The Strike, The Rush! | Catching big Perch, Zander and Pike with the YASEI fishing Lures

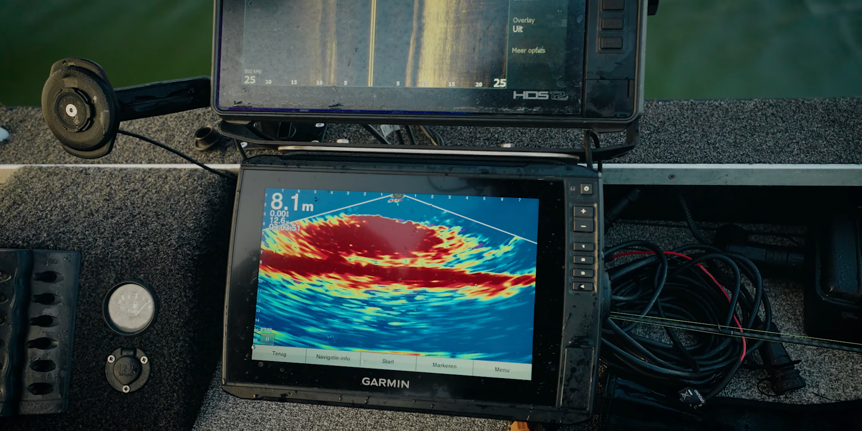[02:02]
On screen: depth 8.1 m
so there is baitfish all over the place. So what does that mean, Leonard?